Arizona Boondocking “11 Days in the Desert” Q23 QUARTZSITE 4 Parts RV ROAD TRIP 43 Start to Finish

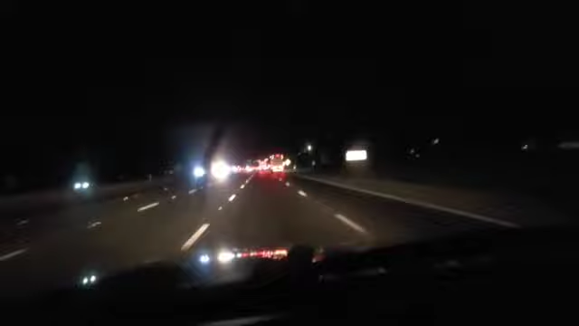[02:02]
We're driving 6 hours and 34 minutes. It's 8:34 p.m. It's 44 degrees outside. We're heading south to the Q23, QUARTZSITE, Arizona. Well, this is the infamous grapevine. Going straight up and over. And, all right, we did well though. We're still going up though. Holy moly.
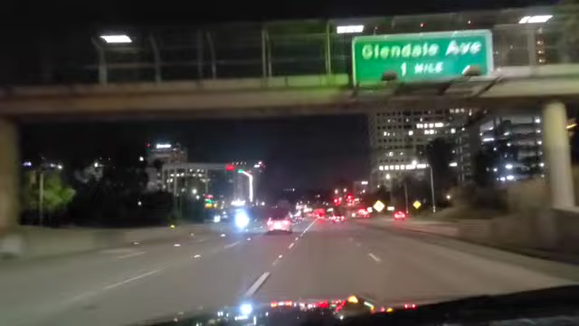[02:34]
Glendale, California. Look at the commerce. Pasadena. Look at the buildings. I haven't seen buildings this tall in a decade. Well, it wouldn't be a road trip if you didn't get stuck in construction. I think you should.